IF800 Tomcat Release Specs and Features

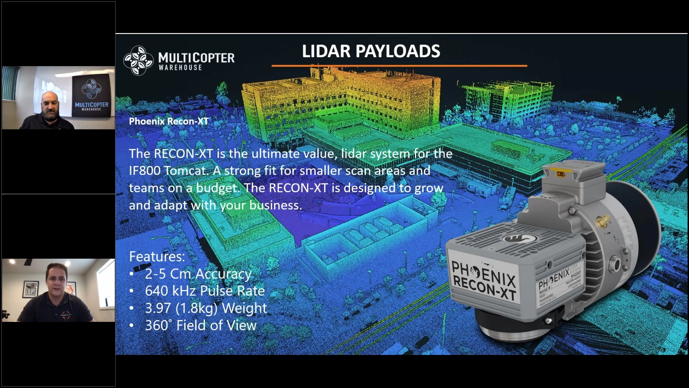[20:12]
keep going to the next line i work with phoenix we've been working with phoenix for years so great team to work with and i know folks are always uh super impressed by the quality of not just the data but the ease of use on the software side so then if you want to if you want to go a little bit to their next one then you have the scout plus and again this is uh very similar um in size actually the same weight a little bit more accurate and uh you can also use this um you know for uh um long range and uh it's got a triple return on this one and uh the uh
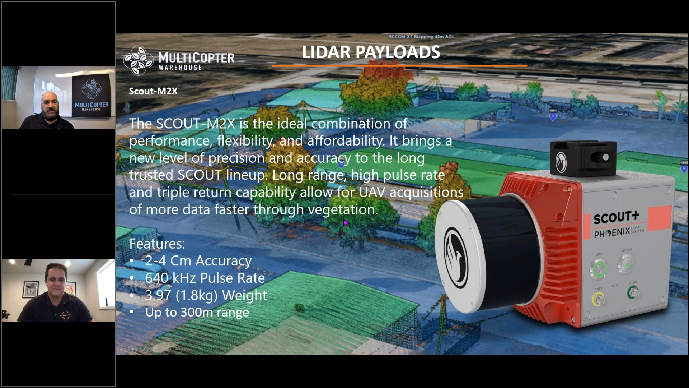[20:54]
also through the vegetation it does even better so as as you go up with the phoenix you get more and more uh ability to uh you know penetrate through things and just get more accurate and the last one that we have here on the lidar is going to be the mini ranger three and uh